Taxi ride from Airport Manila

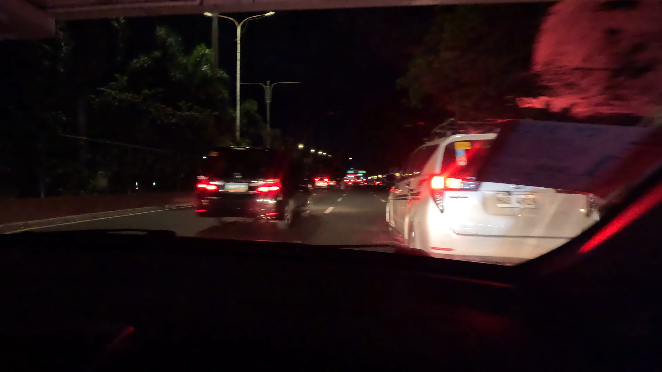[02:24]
Last time I come through here, that a truck ran a motorbike over and killed it. Can you believe that?
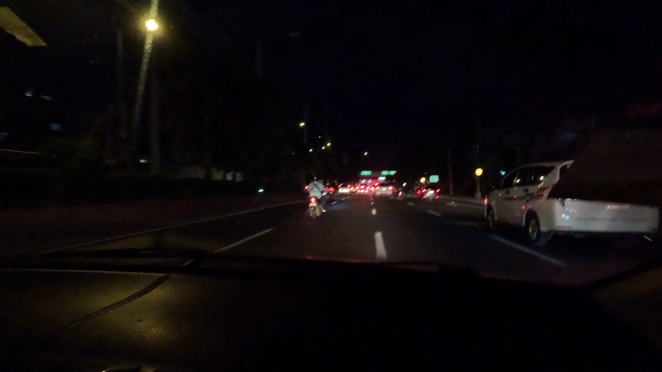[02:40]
Truck ran over a motorbike and killed him in front of me. Truck? Yeah. Last time I got off the aeroplane here. This my truck is up here under this bridge. Yeah, that's where he got killed. In front of my eyes. What's the name of this little area, this one? This area? Yeah, they're around here. Pasay. Oh, but it's just Pasay too.